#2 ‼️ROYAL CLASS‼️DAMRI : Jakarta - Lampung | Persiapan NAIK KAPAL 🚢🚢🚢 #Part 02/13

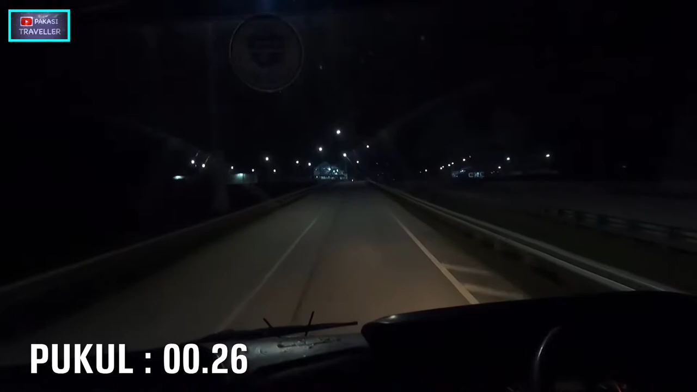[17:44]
Jam 1:30 masuk res area kilometer 49. di kilometer 49 ini merupakan checkpoint untuk bus Damri.
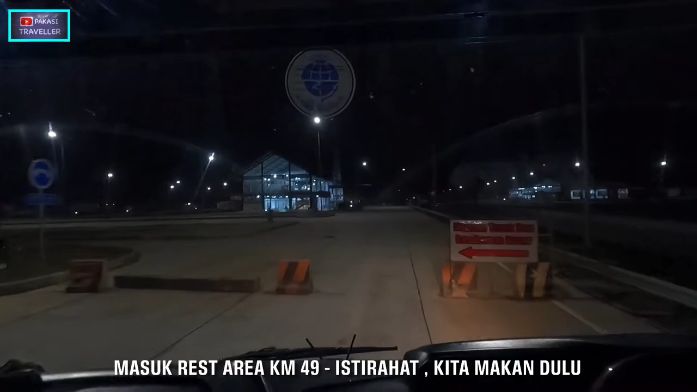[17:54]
Jadi semua bus Damri yang dari Jakarta harus masuk di sini untuk checkpoint.